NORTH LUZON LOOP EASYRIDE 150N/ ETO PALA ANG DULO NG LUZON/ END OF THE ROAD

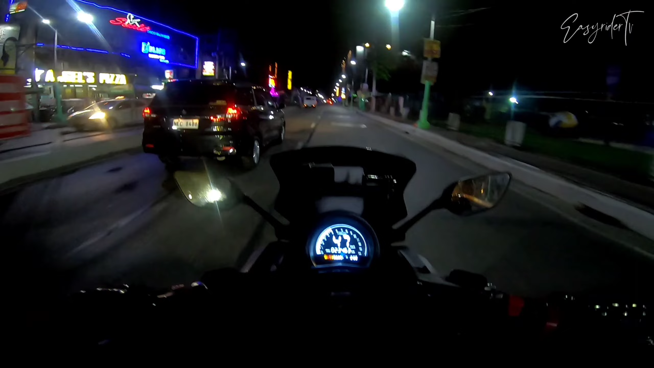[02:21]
So, time check, it's 2.58am. Oh, diba? Energetic si Easy Rider.
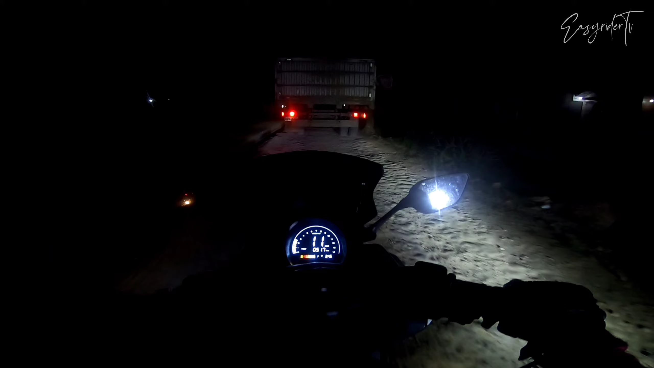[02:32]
Location update, mga brothers. Nandito tayo ngayon sa Flaredel Bypass Road. So, ang pangit ng daan nila ngayon dito.
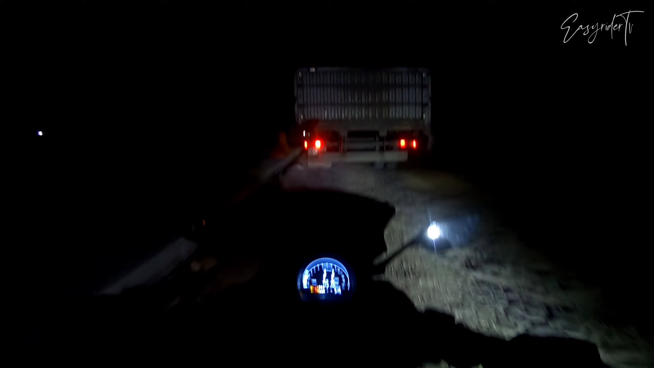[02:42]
Noong last time na dumaan kami rito, maayos pa. Pero ngayon, sobrang lubak-lubak. Kasi ginagawa itong kalsada nila ngayon. Sa mga dadaan dito, much better, hanap kayo ng ibang way. Lalo na kung araw kayo pupunta. Sa tingin ko, sobrang traffic dito. Unexpected to. Di namin alam na ganito na yung presyo na itong lugar ngayon. So, time check, it's 3.46am.
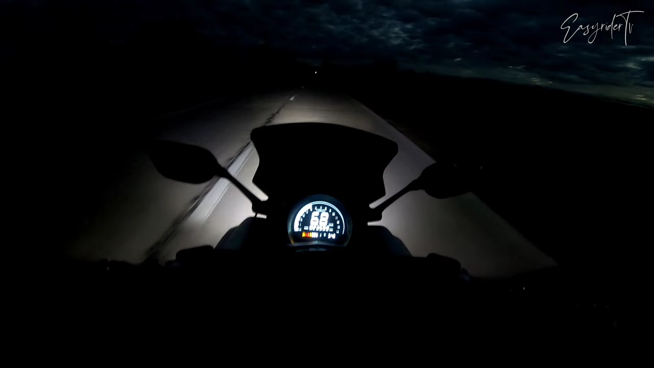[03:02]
Binabaybayin natin ngayon yung Lianera, Nueva Ecija. Time check tayo, it's 5.48am. So, magliluhanag na. Kaya, nakakarelax na tayo ngayon. Saka, pag-motor na tayo na maayos kasi nakakagulat yung lubak-lubak arina nung madilim pa.
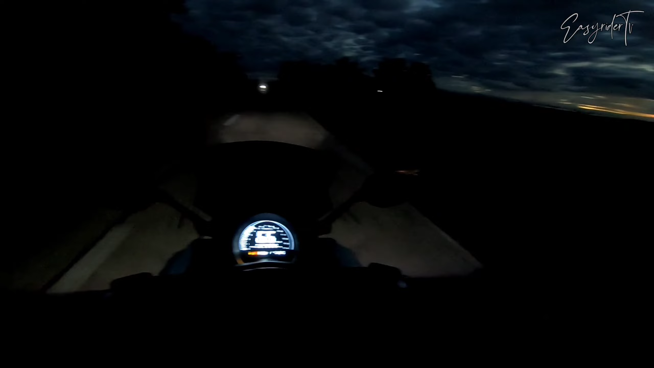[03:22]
So, ayun na. Aabutan na tayo ni Mr. Sunshine. Woohoo! Ayun na, may nijajogging na si tatay, oh. Nice, nice, nice. Nakakagulat lang yung mga lubak dito. Okay, okay, okay. Yes, wag umaga na rin. Liliwanag na.